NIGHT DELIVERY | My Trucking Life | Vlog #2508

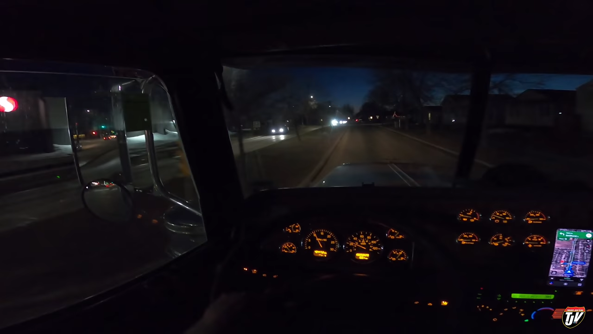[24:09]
Dock should be right there. There it is. Wide open and free. Oh, it looks like there's guys standing out there in the lot already. Oh, no, I'm not gonna be able to make that turn with that SUV there. Busy streets for this time of night.
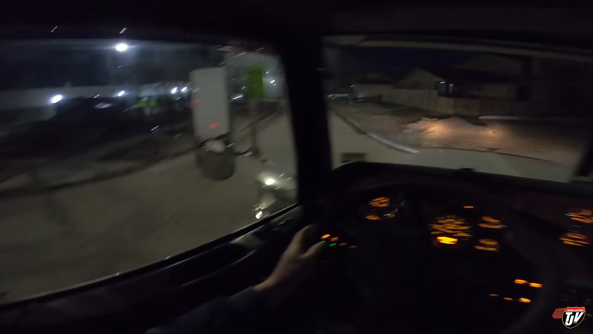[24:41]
You wait there, little buddy. I'm gonna turn in here. You just wait.
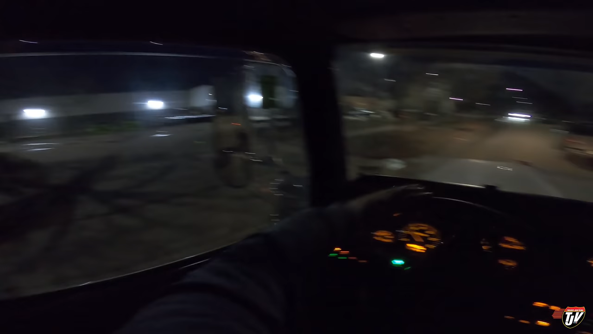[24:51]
Tight. Okay, I see them standing outside here already.
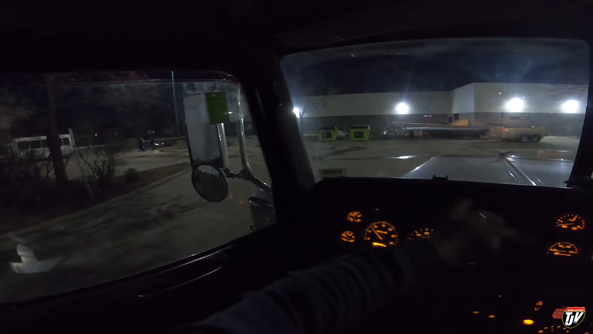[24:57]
Okay, I'll see you guys in a little bit. I gotta talk to these guys here. I'll line myself up at the dock.
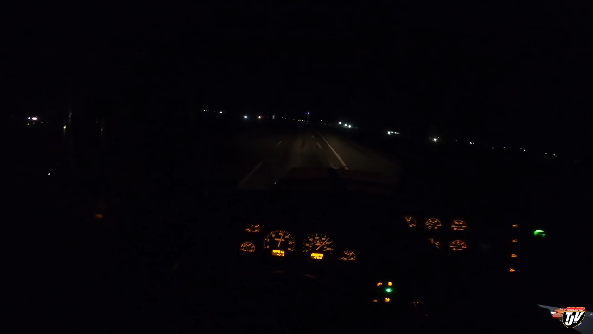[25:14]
Getting all excited, I thought that they had fixed the purple light. No, it was just at the right angle, is hiding behind the other one. No, it's still there. Those are factory defects. They're not supposed to be purple. They weren't installed there to be purple. They were supposed to be white, like all the rest of them. there's been a factory defect and they need to be replaced, which is why I'm wondering, how long is it gonna take?